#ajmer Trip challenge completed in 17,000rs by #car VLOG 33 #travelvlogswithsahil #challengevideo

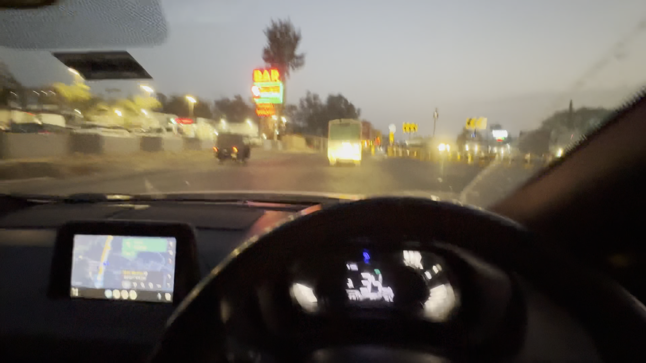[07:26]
उसका NH-48 आ गया ना तो एकदम सेफ फील कर रहा है कि हम लोगों को कुछ होगा नहीं। हम लोग हमारे महाराष्ट्र बॉर्डर एंटर कर चुके हैं, शाम के 7 बज रहे। अभी रुकेंगे थोड़ा आराम करेंगे, 104 किलोमीटर बचा है और आगे तो फुल ट्रैफिक दिखा रहा है 2 घंटा। क्या बोलते हैं यानी कि ट्रैफिक रहेगा?
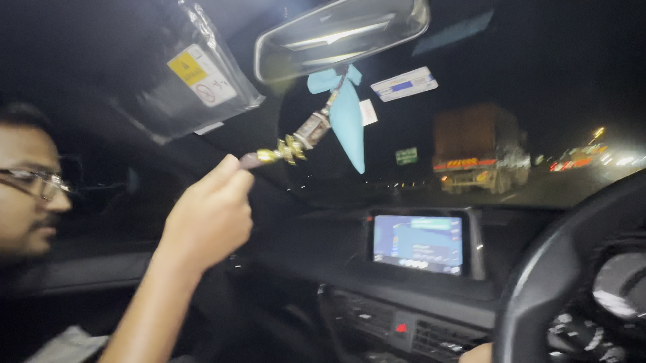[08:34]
अनिकेत भाई फाइनली अपना खाने वाले टोल लगा आ गए। बस बोलते हैं कि अभी 40 मिनट तो भी थोड़ा है, 19 किलोमीटर।
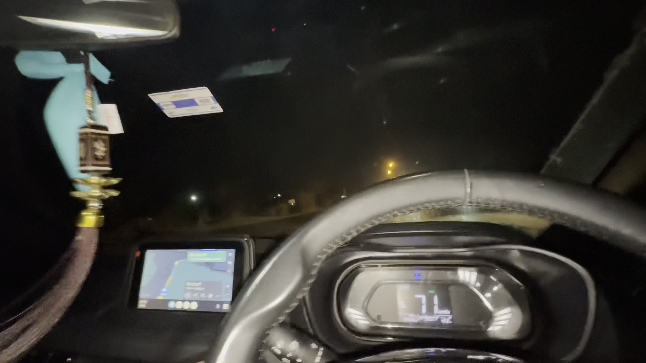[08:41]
जितना ट्रैफिक एक्सपेक्ट किए थे उतना तो नहीं मिला?
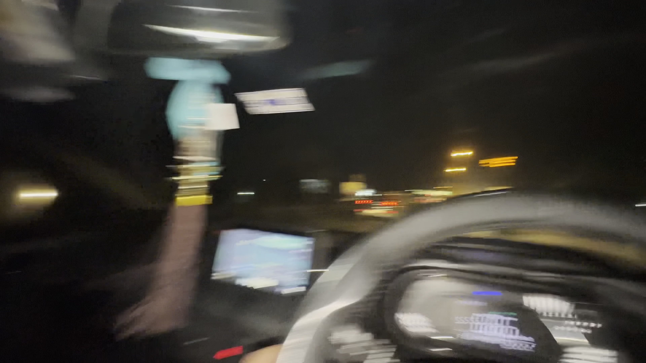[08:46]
नहीं नहीं बहुत कम है तो।